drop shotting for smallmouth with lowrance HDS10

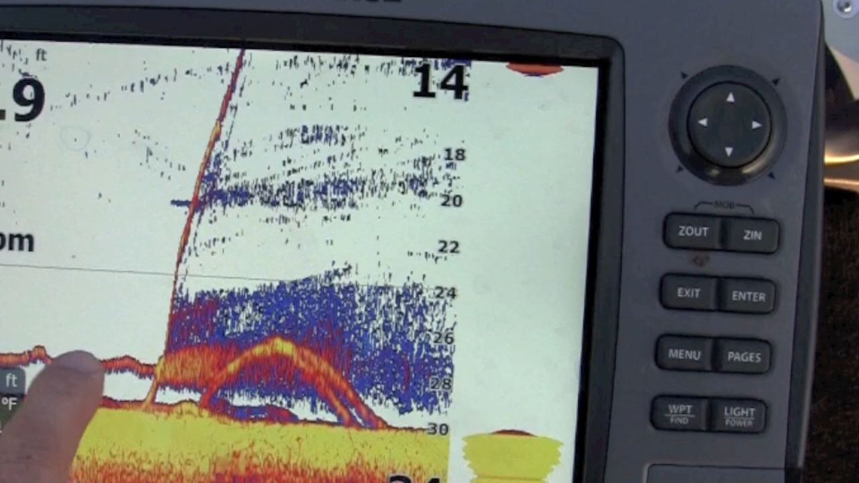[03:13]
This is the fish coming up to my bait. This is the fish being hooked and coming up.
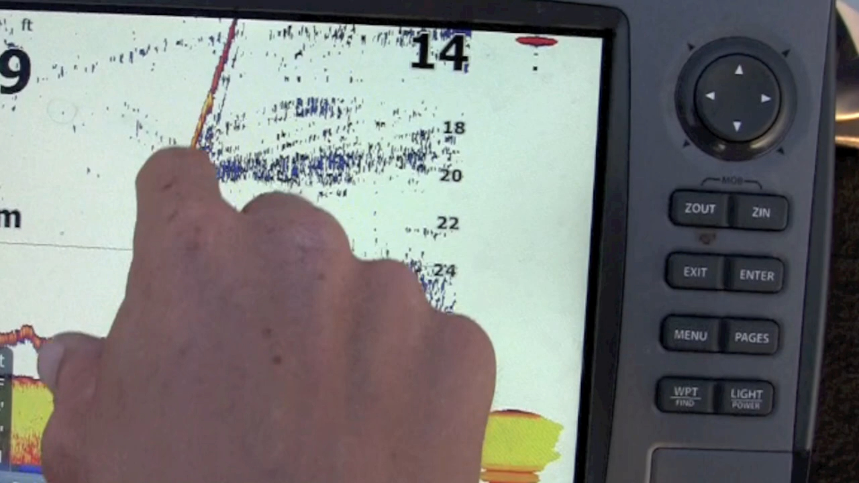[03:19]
And these are fish coming off the bottom to inspect what's going on.
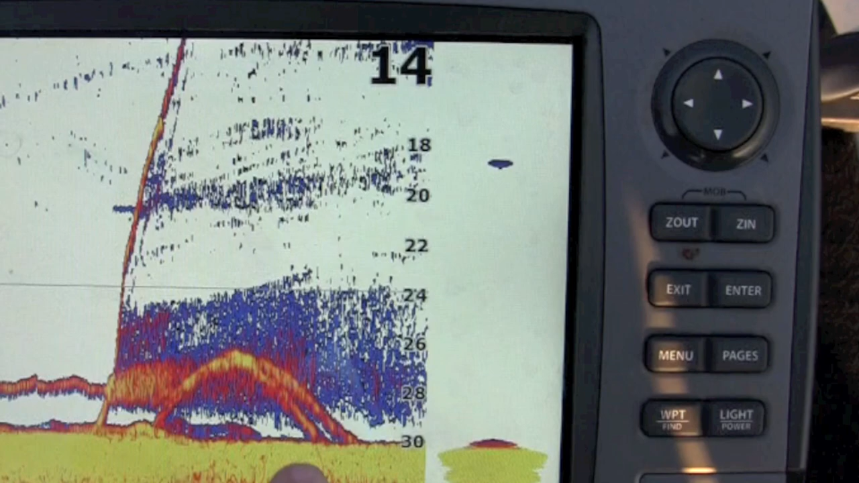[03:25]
And on this unit, yellow and orange are the stronger signals.
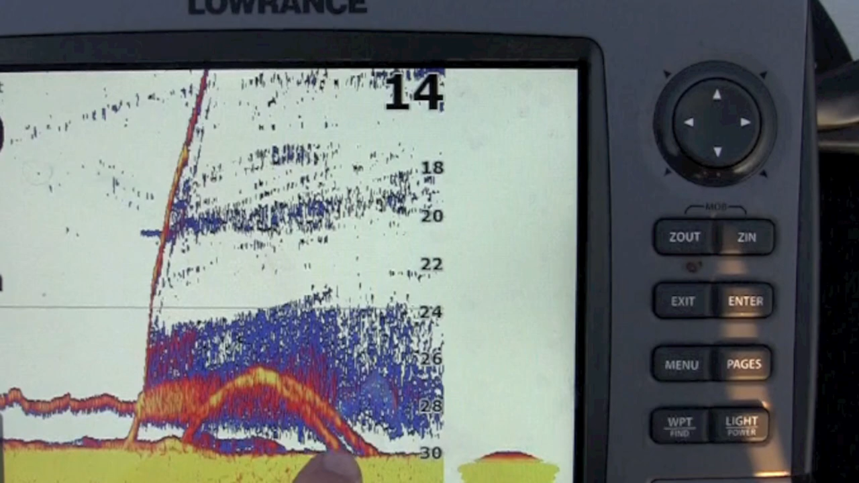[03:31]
So the more yellow you have in the arch, the bigger the fish it is. So these are obviously bass. These fish are coming up to the bait. You can see it. And you know exactly what they're doing. You know, to adjust your presentation.